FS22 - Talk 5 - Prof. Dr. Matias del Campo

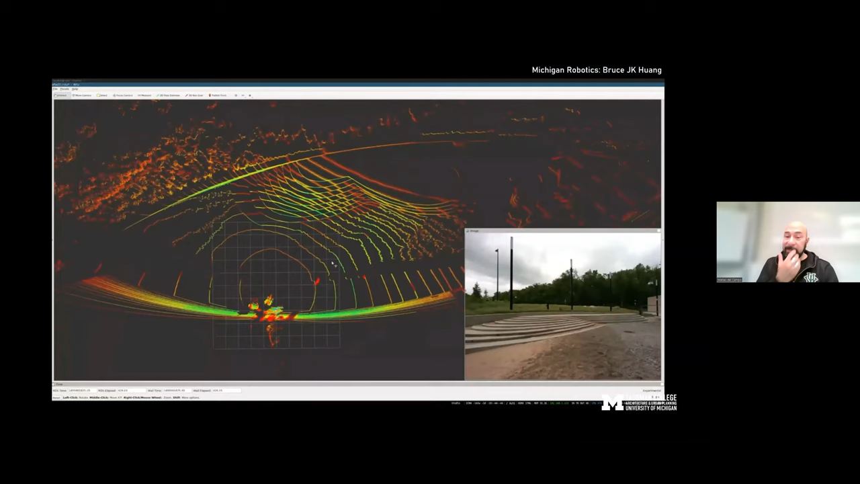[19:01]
this video a lot because it actually i have i've had other lectures where i showed some random machine vision video of a car going along the street but i was happy that the guy said or the people at michigan robotics provided me with this video which basically shows how a robot sees the site and this is something i've always been fascinated with like how different the perception of the world is
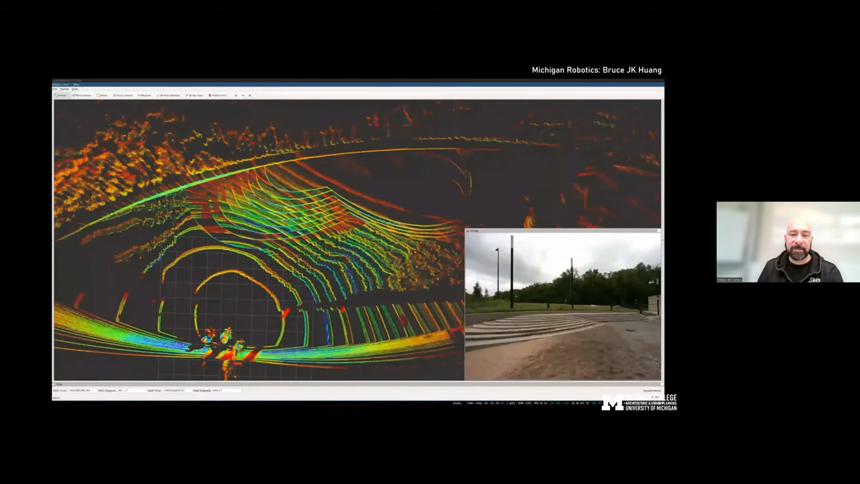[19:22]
from machines to us despite the fact that of course we invented it and we defined it but it's still very very compelling like for example where there are shadows it doesn't see what's behind it it doesn't it can't construct what's going to happen behind the column yeah we humans have like this ability to somehow predict that yeah machines don't have that yet so wherever the vision is blocked they don't
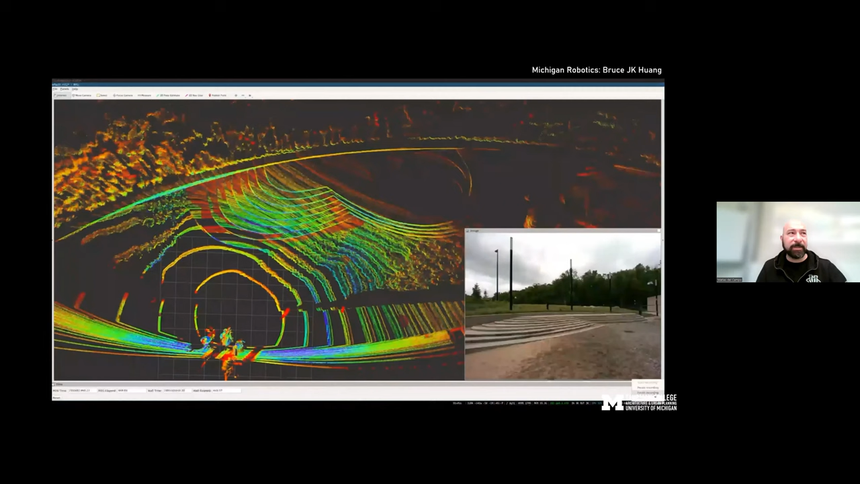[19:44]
see anything this is just a a brief a part of the